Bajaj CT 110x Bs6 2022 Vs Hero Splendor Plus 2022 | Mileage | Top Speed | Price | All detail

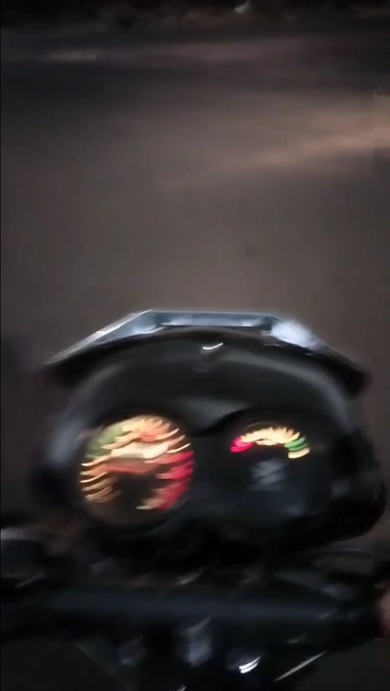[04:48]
लाइट चेक करने के लिए मुझे थोड़ा सा ऐसे एरियम आना पड़ा जहां रोशनी वगरा कम हो
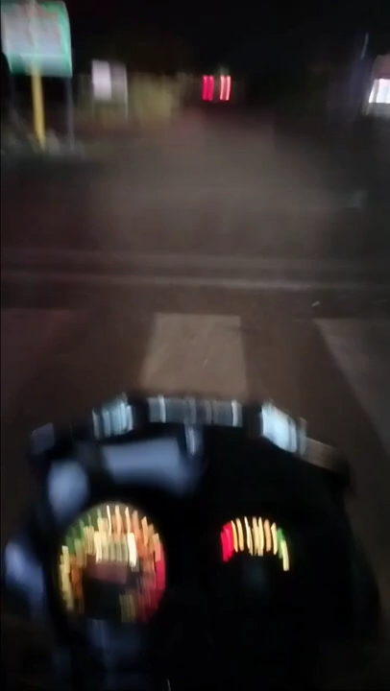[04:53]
तो यह आपको लाइट दिखाई दे रहे दोस्तों रोशनी नहीं है इस
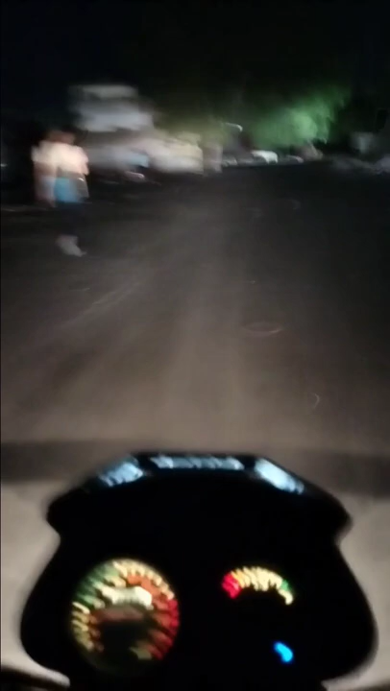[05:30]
लोग है दोस्ता लाइट काफी अच्छी इसकी को मा लेता है गाड़ी वापस